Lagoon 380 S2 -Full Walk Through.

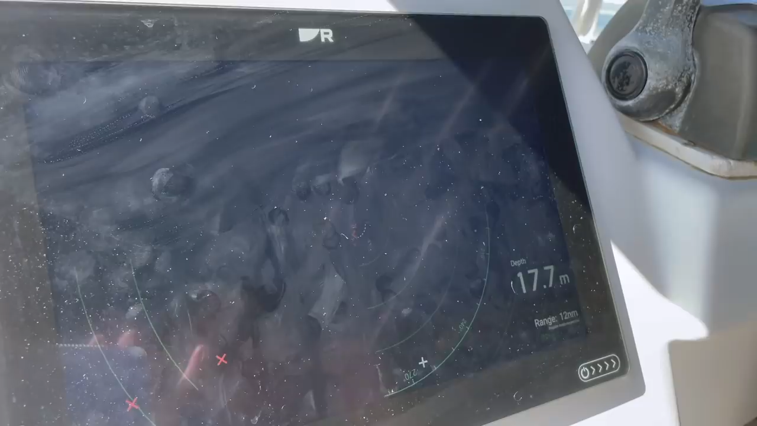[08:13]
The definition I've never actually ever met a radar that I like as much as this one.
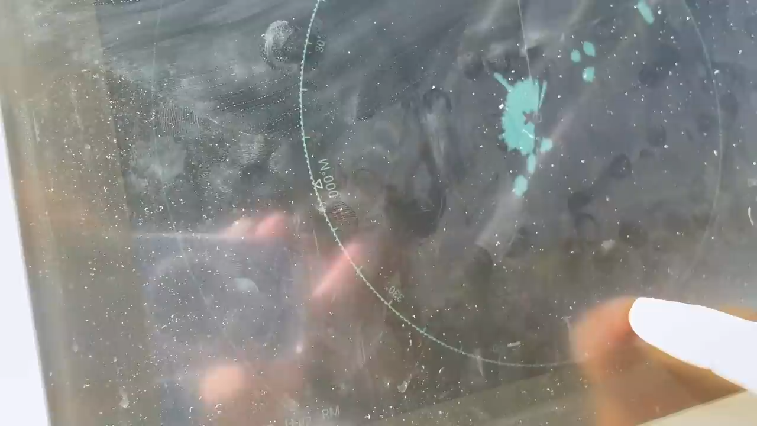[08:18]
The definition is just unbelievable, especially if you get the thing into harbor mode.
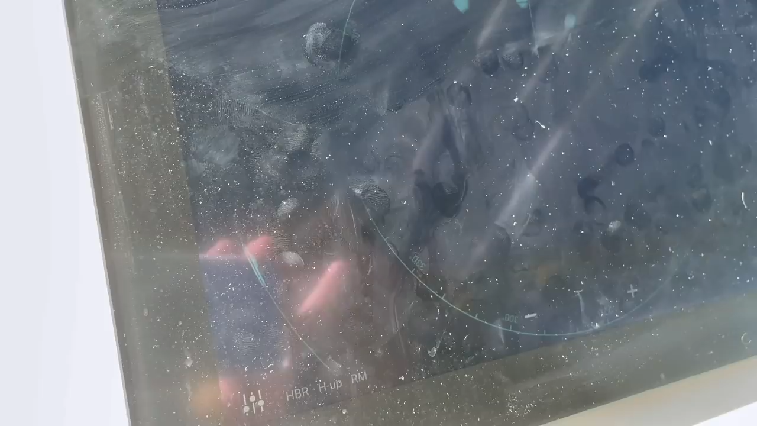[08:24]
It's a, we've come into anchorages in the dark at night where you can spot the individual boats and just weave your way through.
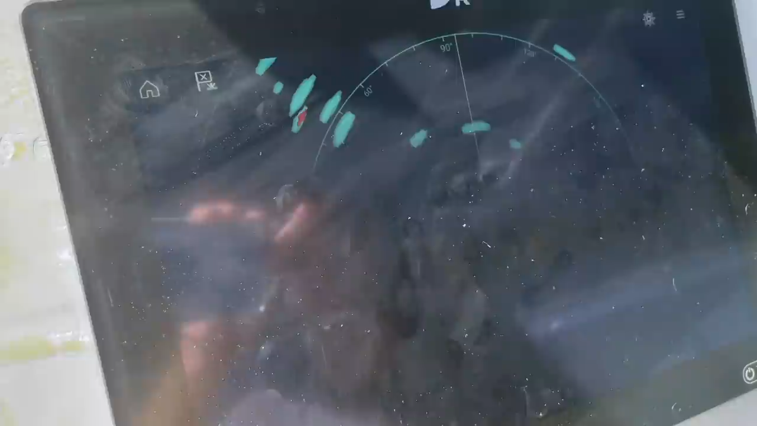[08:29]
And for the weather, well right now the sky is really clear.
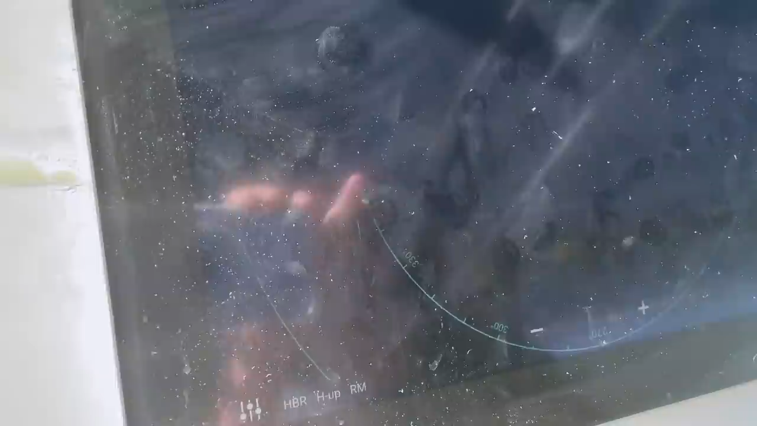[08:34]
But yeah, I mean those dots are our friends in the anchorage. I mean, it's, it's just a wonderful system.
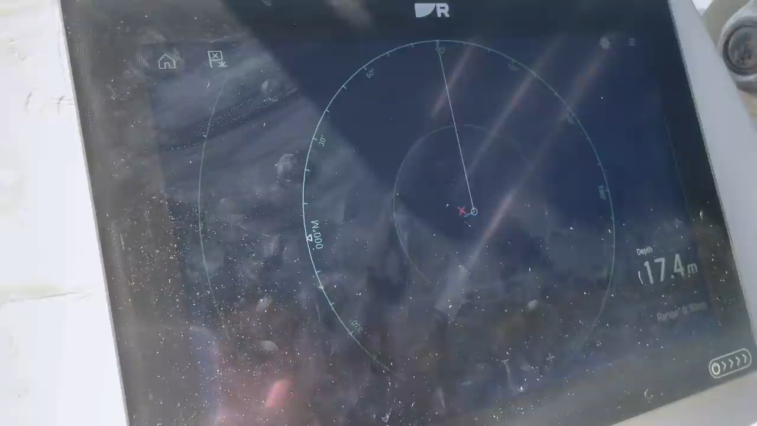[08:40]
Yeah. Yeah. And then you have AIS as well. We have AIS and this boat for ocean passages.
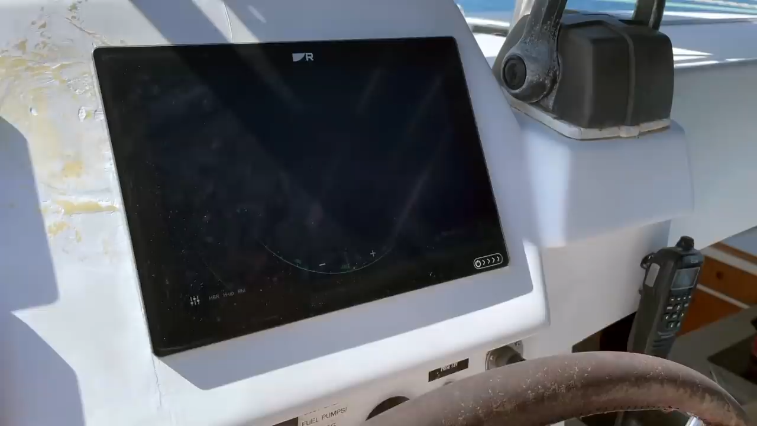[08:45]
I hate the idea of, uh, hand steering for days or weeks on time that I couldn't think of anything worse. So we fitted a second autopilot. So we have two Raymarine autopilot computers on this, on the boat.